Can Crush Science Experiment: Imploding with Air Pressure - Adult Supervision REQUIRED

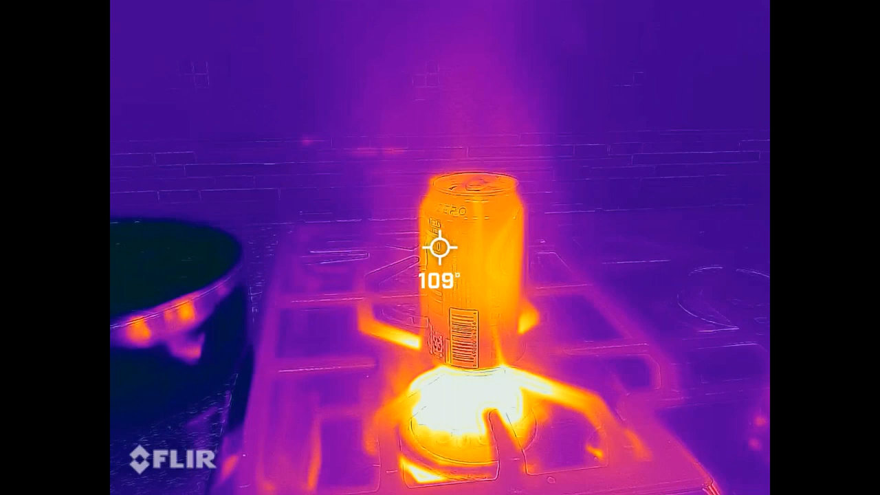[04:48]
You can see the air getting pushed out by the steam.